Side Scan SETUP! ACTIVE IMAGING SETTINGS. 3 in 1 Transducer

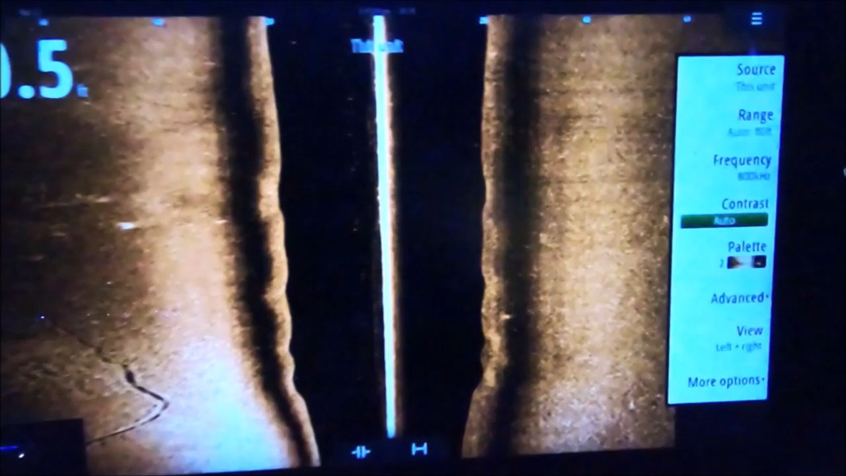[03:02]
to give you the highest resolution if you're using any other type of side scan 455 is usually
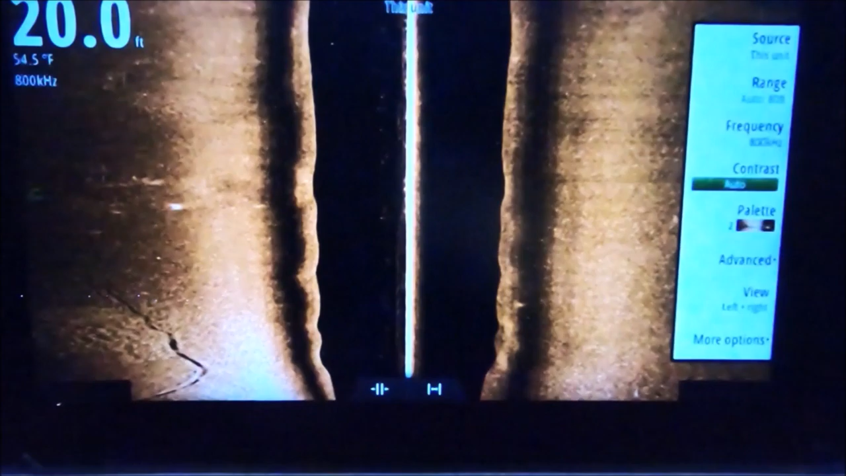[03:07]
On screen: depth 20.0 ft, water 54.5°F
the best but an active imaging 800 gives you the highest resolution and you
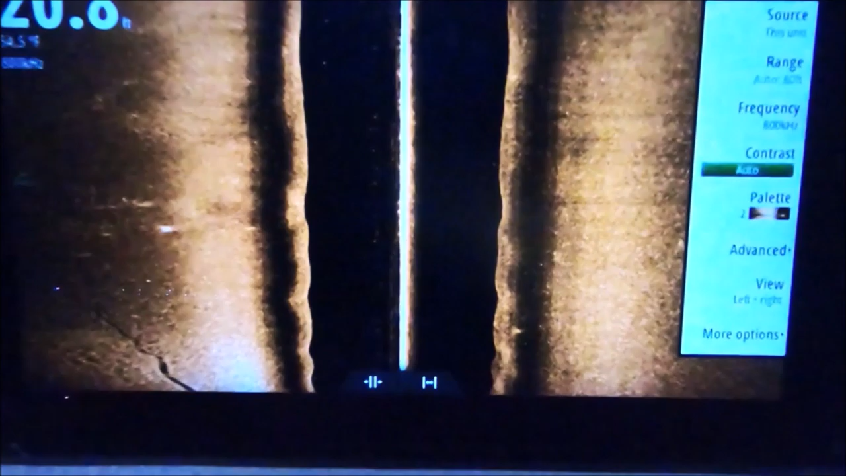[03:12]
lose no range at all so I believe in an 800 all the time and that's pretty much it it's
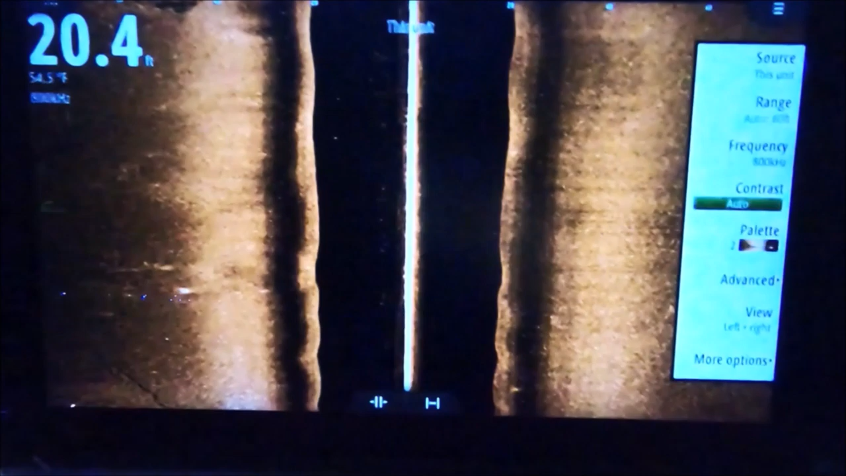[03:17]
On screen: depth 20.4 ft
very basic very simple again this is what I'll adjust most of the time during the day
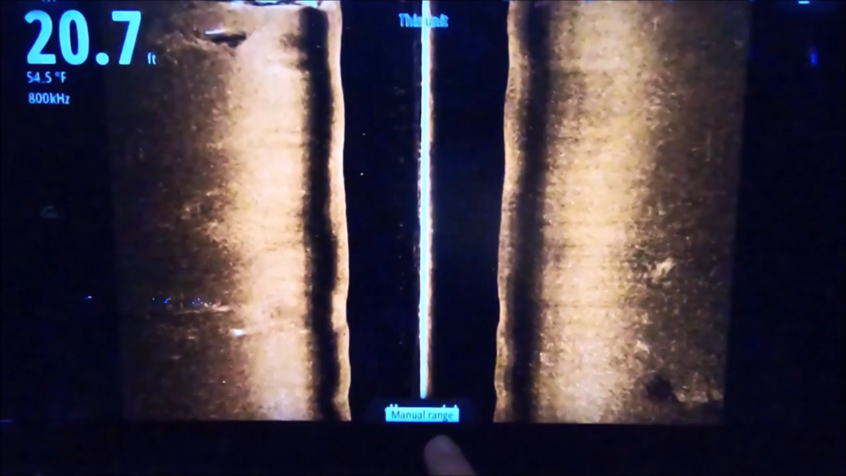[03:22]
On screen: depth 20.7 ft, water 54.5°F
I'll just go ahead and change my range down here you know here's a boat coming up on our left
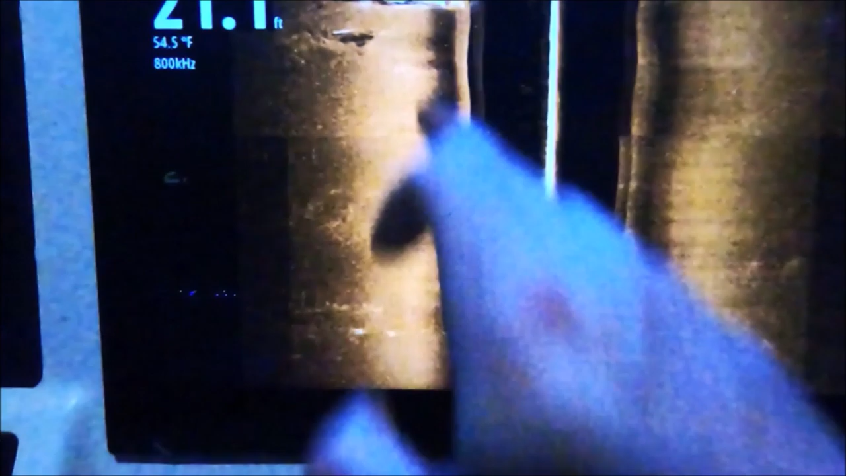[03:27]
On screen: water 54.5°F
and that's it very
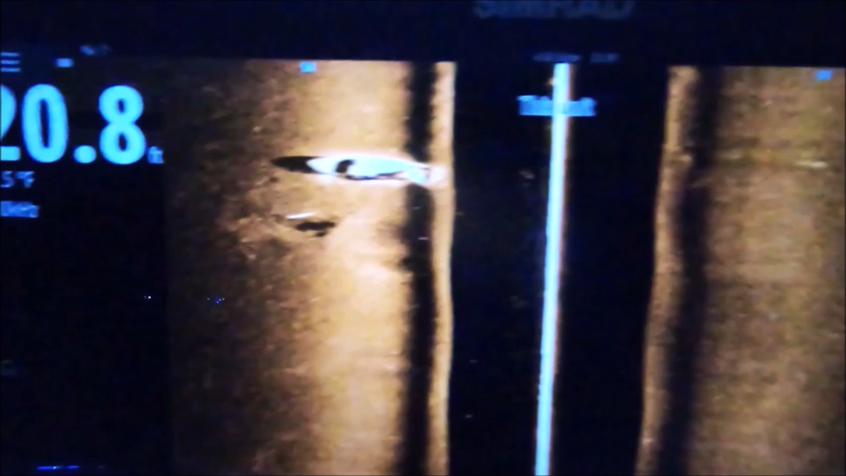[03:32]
simple settings get out there and play with it don't go too high on your TVG and you'll be all